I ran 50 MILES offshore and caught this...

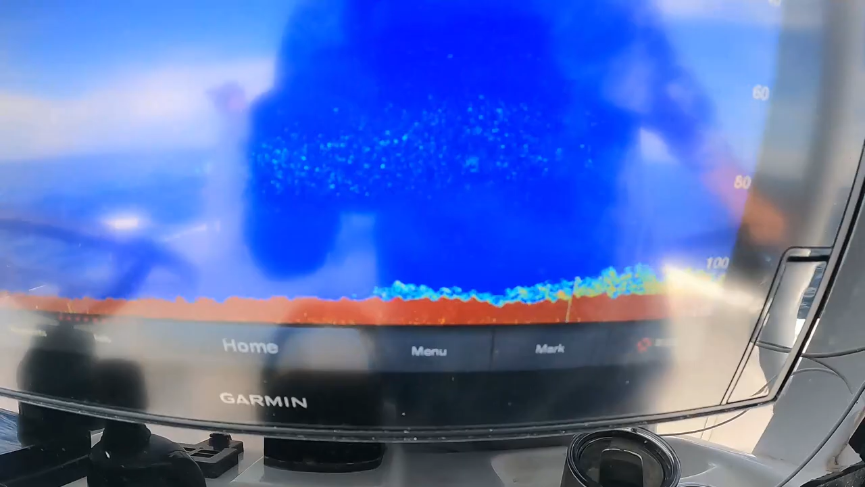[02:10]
The bait's coming back in. The live bottom is down there. Some corals or whatnot. We're sitting in 111 feet of water, which is a lot of water depth.
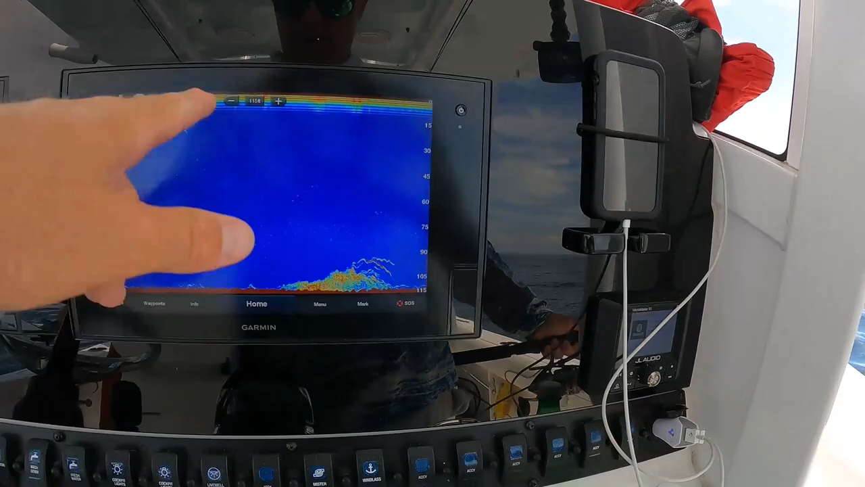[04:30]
All right, so 112 feet. Here's the bottom. Big fish are marking about 90 feet, so roughly 20, 22 feet or so.